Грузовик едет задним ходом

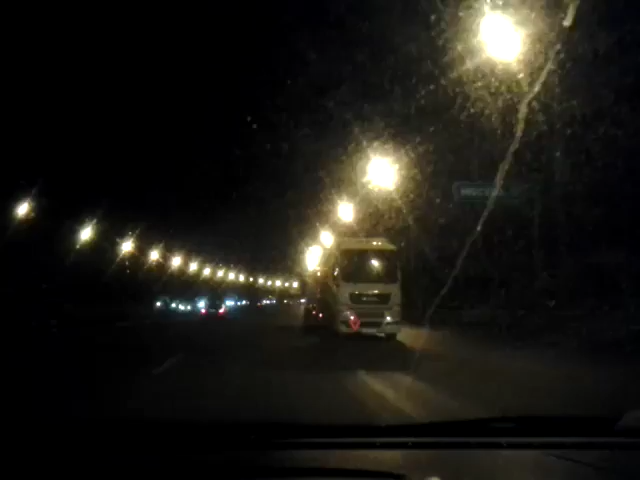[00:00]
Грузовик едет задом. Грузовик едет задом. По Новой Риге. Чуметь вообще. Вот так вот он едет задом. Нормально так едет.